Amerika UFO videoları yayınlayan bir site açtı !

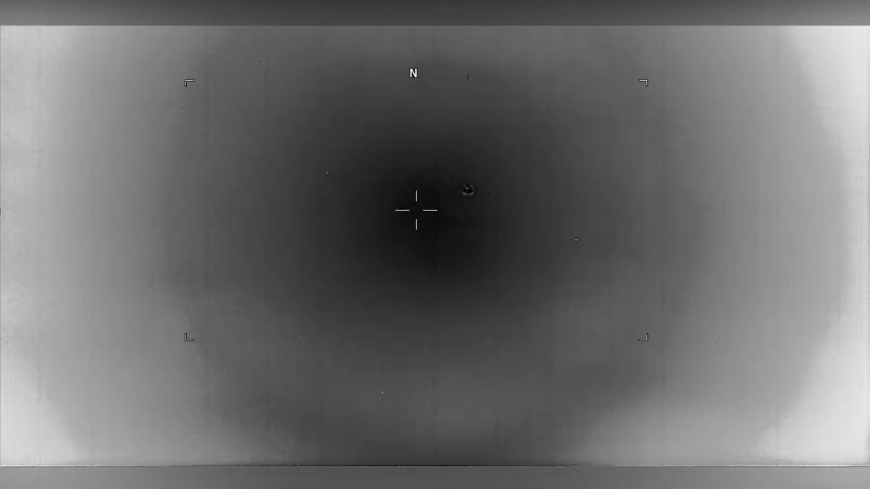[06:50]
ve ticari uçağı ayırt edememesi sizlere olan güveni sarsmaz mı?
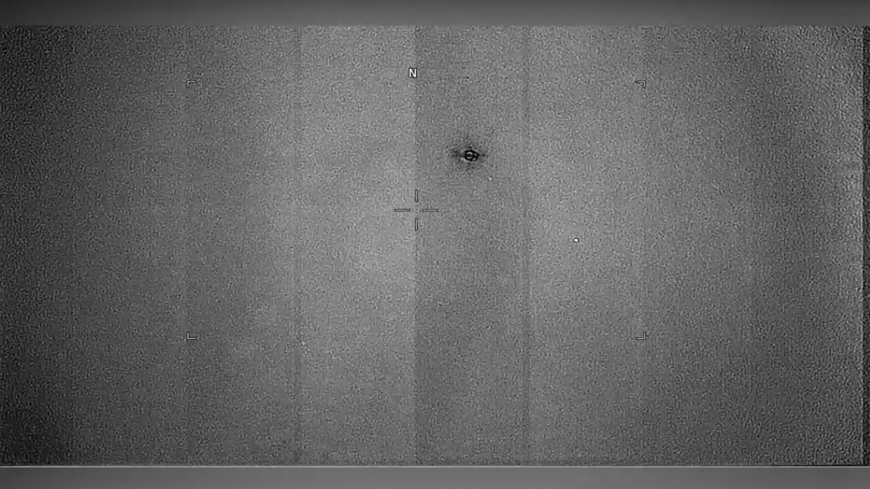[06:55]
Bu videonun en başında bir uçak olduğunu bilmeniz ve eğer UFO
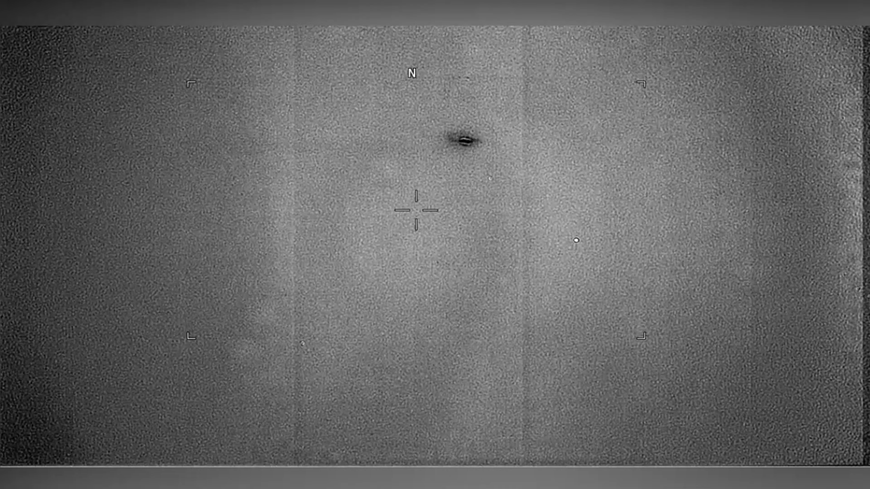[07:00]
değilse sitede tutup bu örtması devam ettirmeniz sizce de komik değil mi? Sitede bulunan üçüncü videoda şu yazıyor.
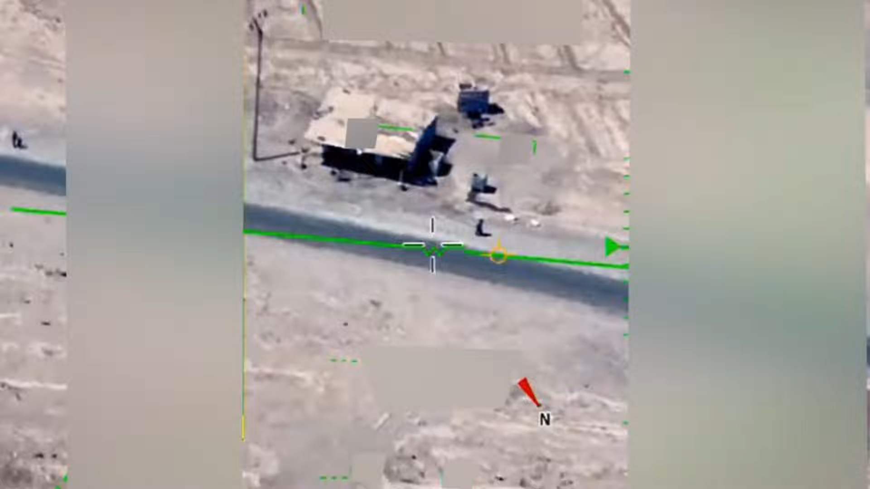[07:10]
Bu klip Orta Doğu'da bir MQ-9 tarafından çekilmiştir ve sitenin klipteki nesnenin anormal davranı sergilemediğini değerlendirirken nesnenin kimliğini de belirleyememiştir.
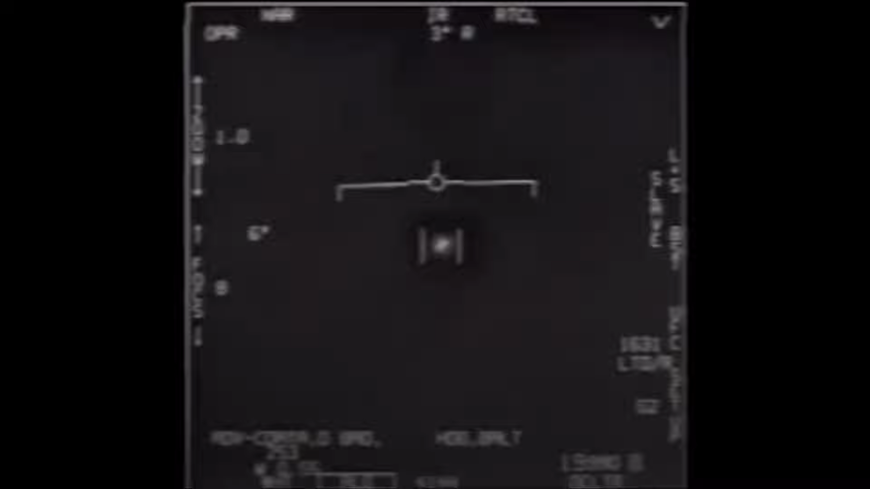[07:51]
İleriye dönük kızıl ötesi radar ABD donanması A18 jet mürettebatının açıklanamayan
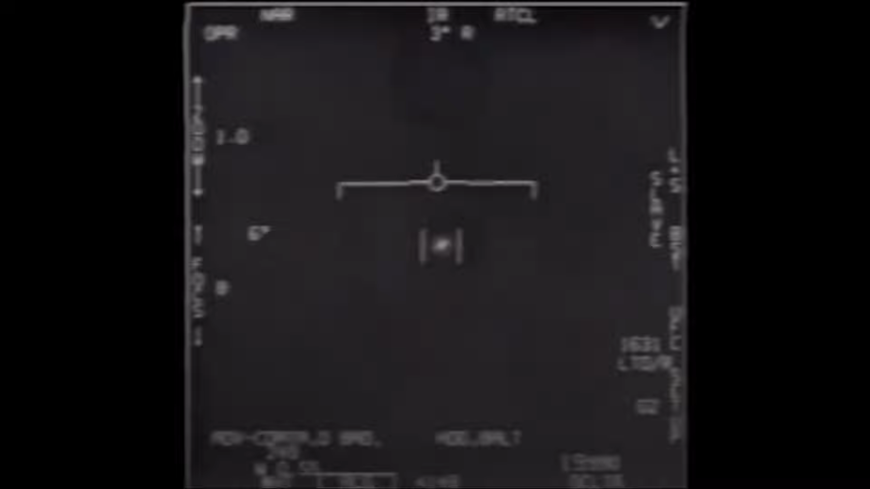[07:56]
anormal bir olayla sitede bu UAP'ı diye geçiyor. Bu yeni UFO terimi gibi bir şey. Ve açıklanamayan bir video olduğunu nesnenin ise kimliğinin belirlenmediğini yazıyor. O da